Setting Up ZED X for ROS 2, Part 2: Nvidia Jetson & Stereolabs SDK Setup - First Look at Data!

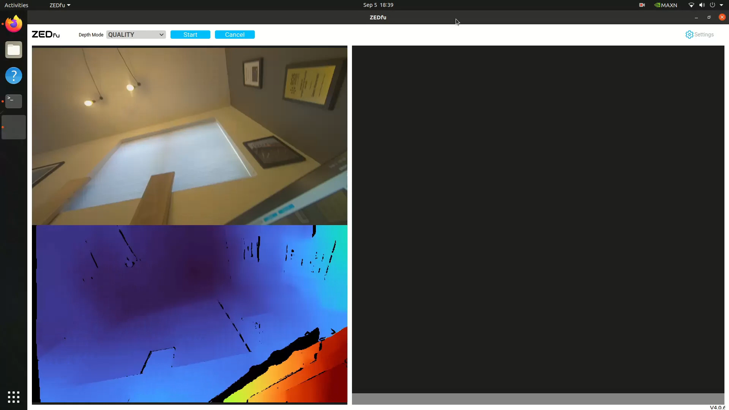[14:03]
So we can see that my living room, you know, has like, you know, a ceiling, got this nice little light fixture. There's me over here, you know, uh, my woodworking kind of stuff. And here's the ground, you know, just kind of move this all around, all around the place.
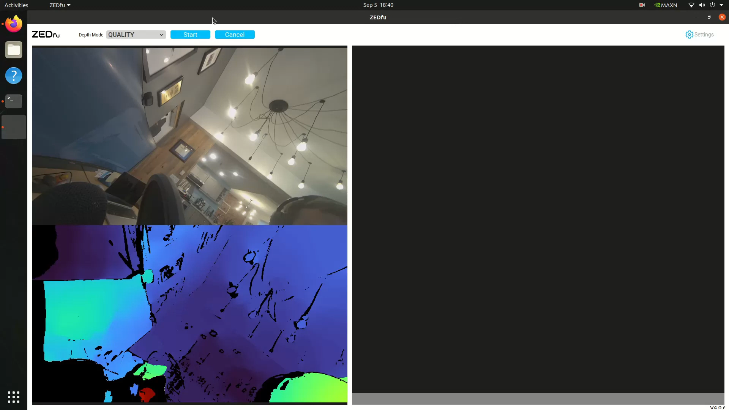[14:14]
And, uh, yeah. So now if we start actually the mapping process, then you can see like, here, here's me. And here's that, that mesh of my, of my body.
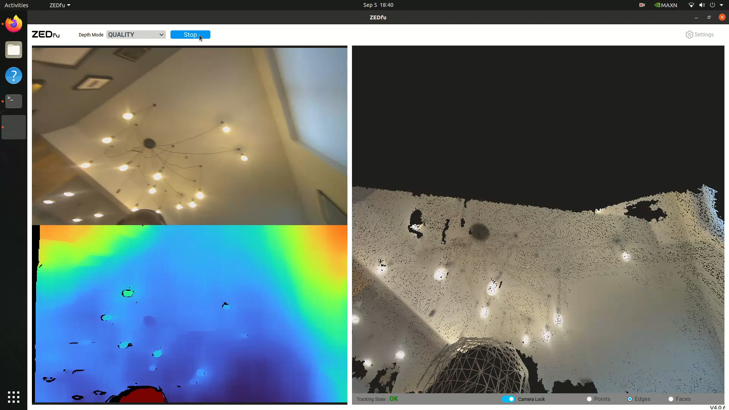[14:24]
And then it's like, you know, computing all that, all the depth information based on the points and coloring that mesh. It's kind of pretty neat.
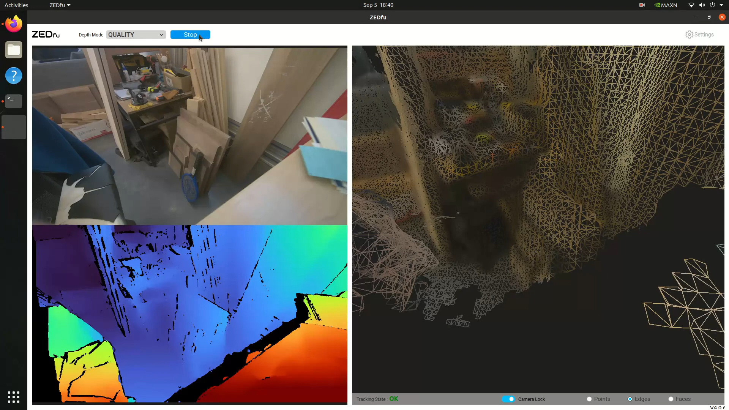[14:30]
Let's go back down, go around, just go behind here.
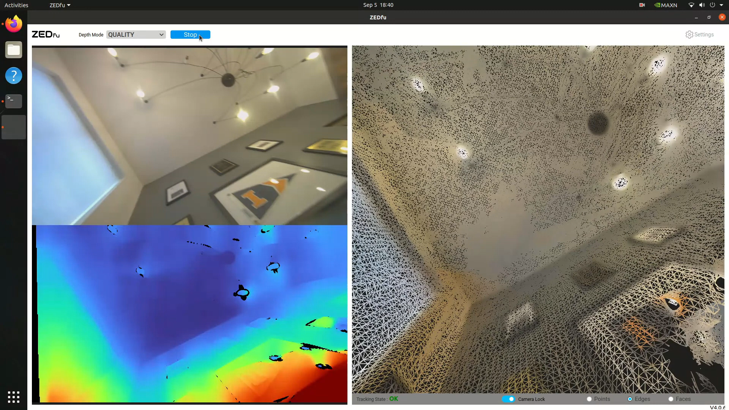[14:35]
Yeah. So it just creates this really nice mesh of the environment around you, um, that you can use for, for mapping.
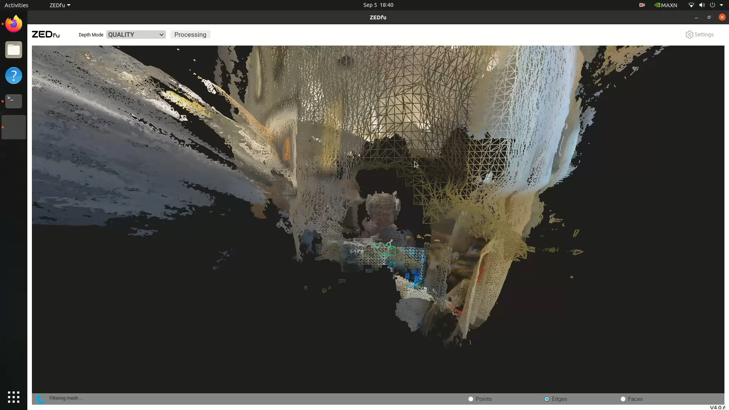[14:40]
So when we stop it, it's in a post process and kind of, kind of just see, like, you know, what's this look like for, for a real person view. So yeah, I mean, that's pretty, pretty accurate.
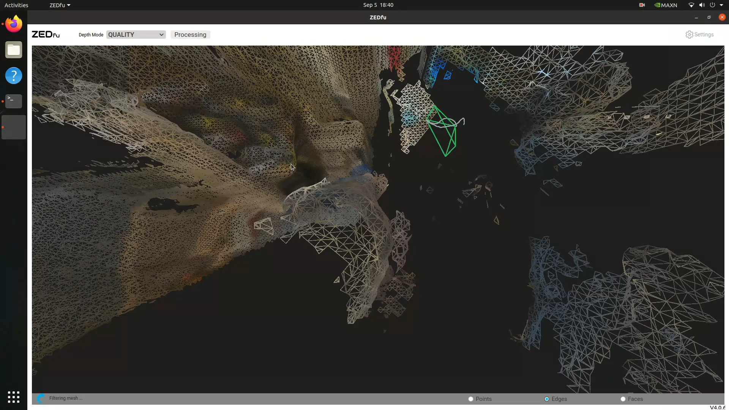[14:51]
It's pretty good to, to getting out these, these surfaces of these weird, weird textures. So I'm actually really excited to see, try this out more on a mobile robot context, where I actually put this, you know, on a robot and for drive around to see how big and, and, and nice the environment is.
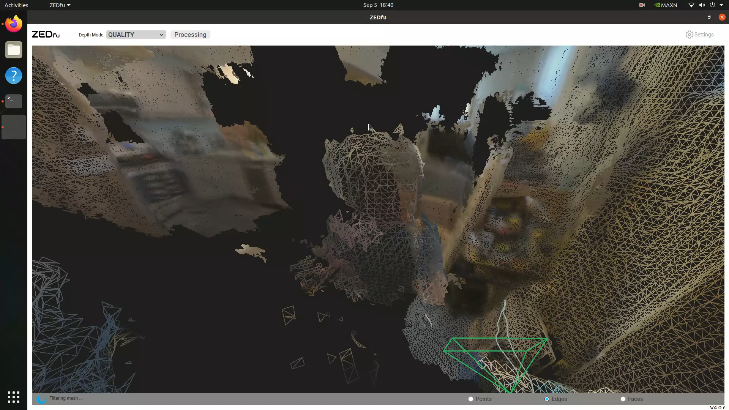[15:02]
But, I mean, this is really cool, uh, to be able to have these, these surface meshes to work with. Uh, and I'm really excited about what it is that we can enable this within a mobile box context.